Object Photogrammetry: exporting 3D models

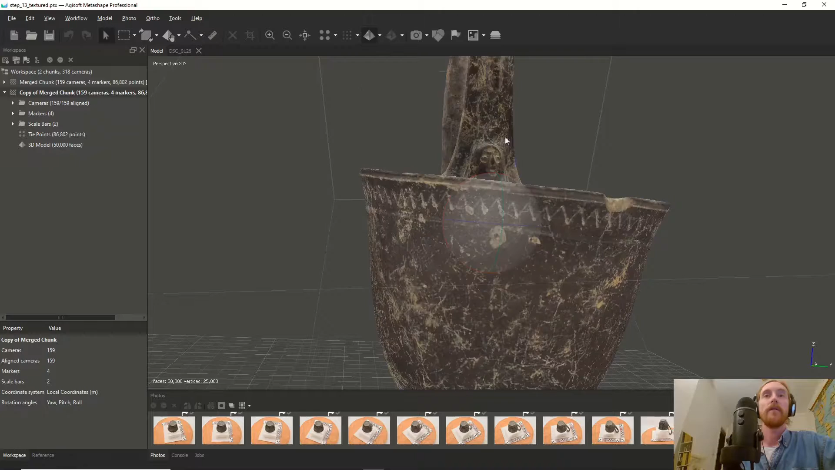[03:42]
we have now a nice model that we can export so what kind of possibilities do you have when exporting so
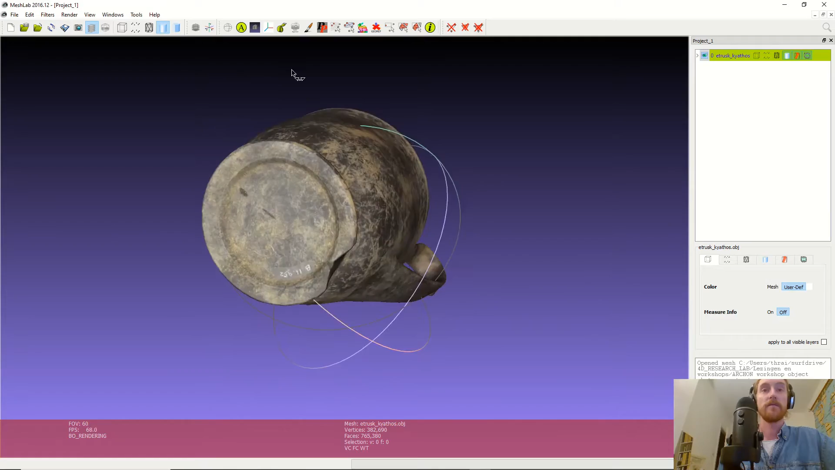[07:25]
and you have various options here so you can also change the lighting
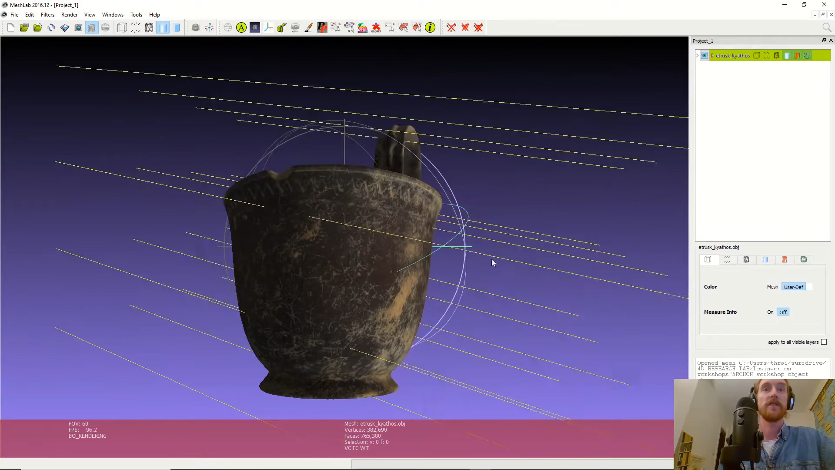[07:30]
in fact uh you can simply open it in the windows 3d viewer that comes with all versions of windows nowadays